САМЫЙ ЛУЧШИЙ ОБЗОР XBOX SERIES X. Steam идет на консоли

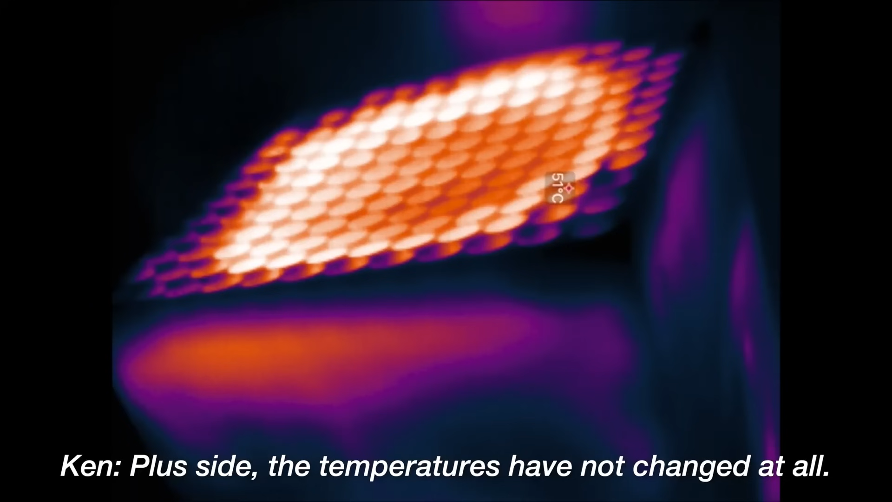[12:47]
что на пике температура Xbox Series X не достигает отметки камина и прочих грилей.
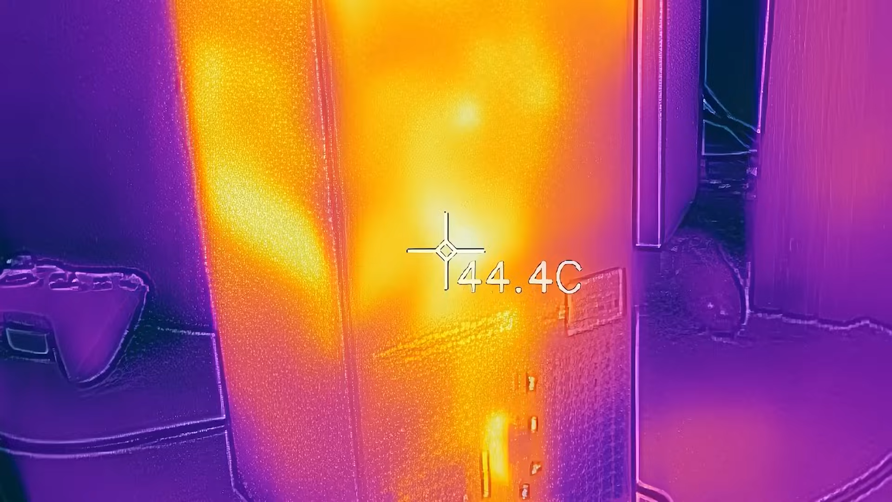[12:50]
On screen: spot 44.4°C
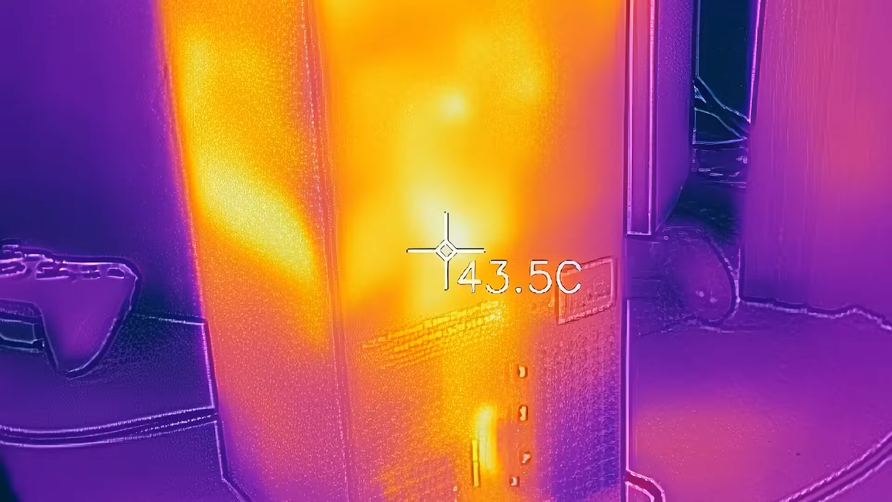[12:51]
On screen: spot 43.5°C
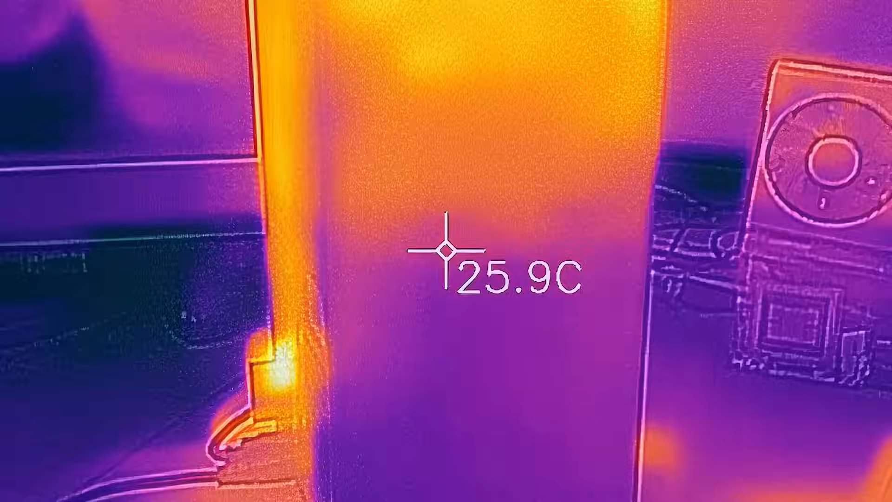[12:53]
On screen: spot 25.9°C
Она даже меньше, чем у PlayStation 4, и я этим показателям верю.